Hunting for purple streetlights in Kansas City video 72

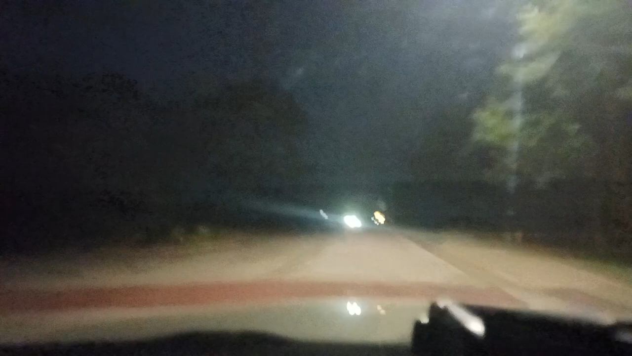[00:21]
I think I just passed Troost there oh no no Troost is right here my bad Troost is here now it ends at a T with park um I see a purple street light to the north on the other side of this but I don't know if that's on Santa Fe or if that's uh on the next block up I've seen a couple of them actually so I'm gonna go up there now
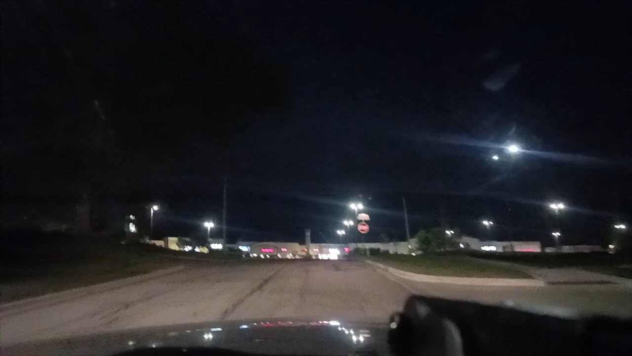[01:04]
and then this is parker street park and parker okay I'm gonna take her right so we do have a purple street light up here on the other side of this intersection with Santa Fe on park
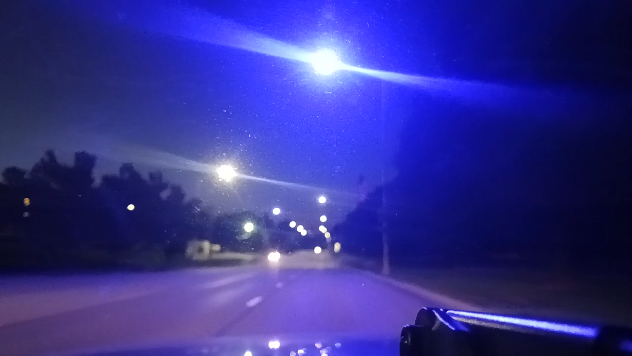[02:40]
and also a defective light after it well eventually I think on the left okay I don't know where that purple light was that I oh this is a park again so just grab that okay I think I saw a purple light that's still inside of the residential area as well
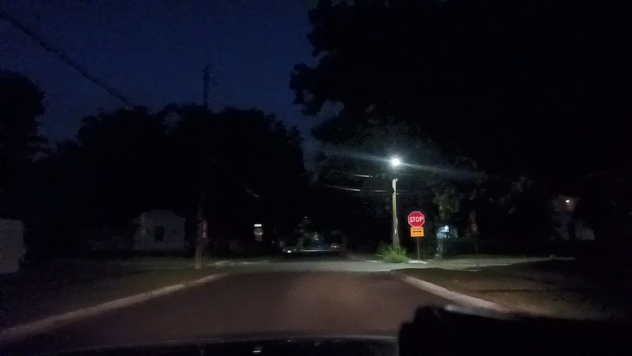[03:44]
of course there's a purple light in line with this one down but at the other edge in a cul-de-sac but near Dennis street it's not actually on that street in fact you can't even see it from Dennis over there okay all right so we have gotten this whole block now now I originally wanted to keep going